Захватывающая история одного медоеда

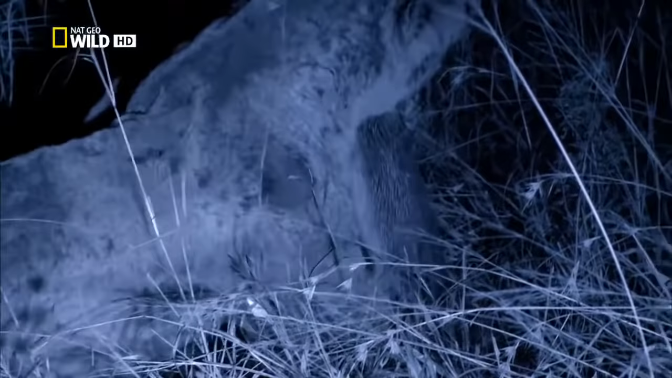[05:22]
Эти львы поймали медоеда, но его шкура настолько крепка, что им сложно нанести последний смертельный удар. Шкура медоеда очень слабо соединена с мышцами, и хищник не может его как следует ухватить.
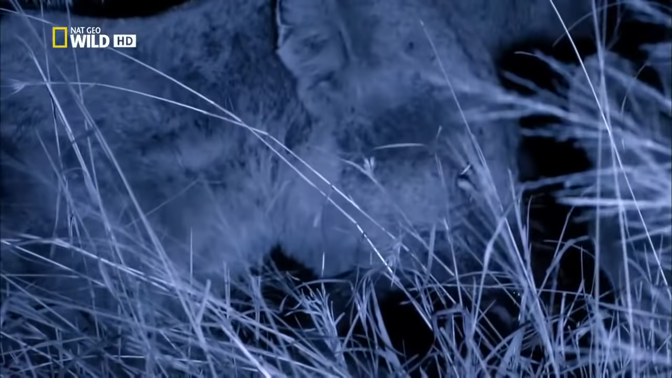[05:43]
Медоед заставляет львов попотеть ради ужина.
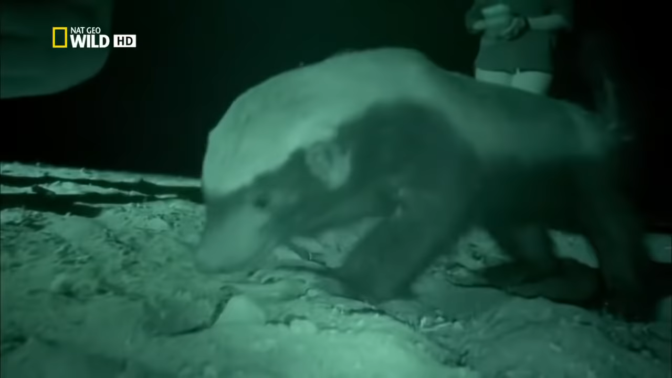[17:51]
Будто профессионал, она первым делом атакует жало.
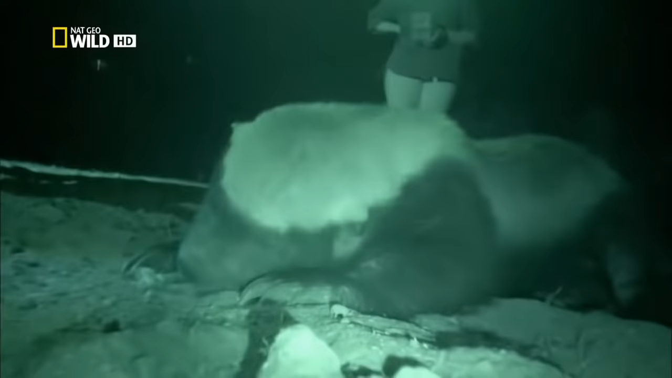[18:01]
она сама догадалась, как получить прививку. А возможно порция яда просто делает пищу вкуснее.
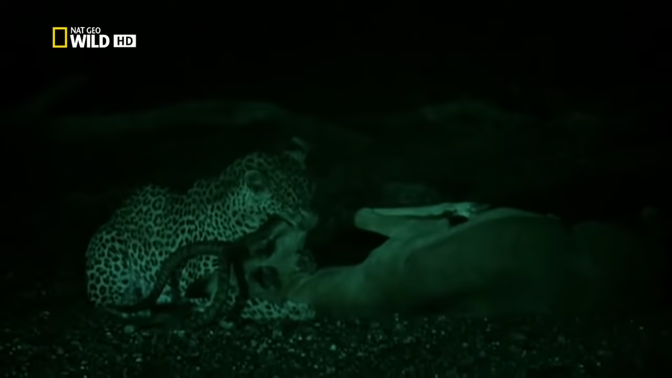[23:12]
Леопарды способны убить достаточно крупную добычу, чего не могут медоеды. И они часто прячут пищу высоко на деревьях, в недосягаемости для большинства конкурентов.
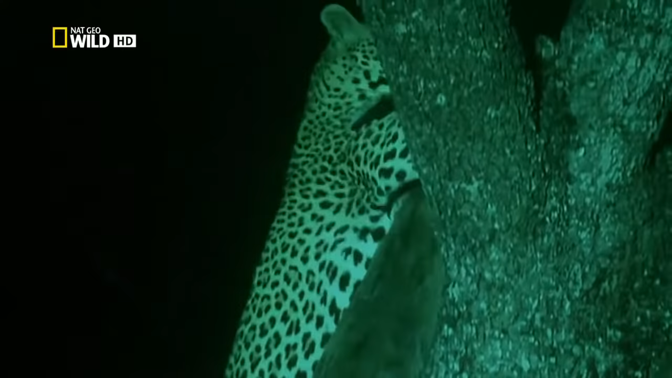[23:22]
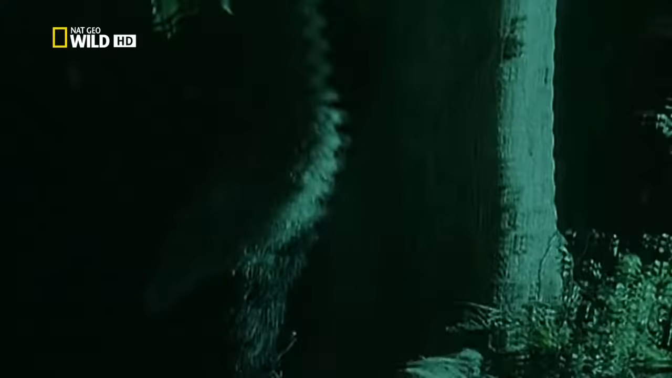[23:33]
Но только не для соперников с отменными навыками альпиниста.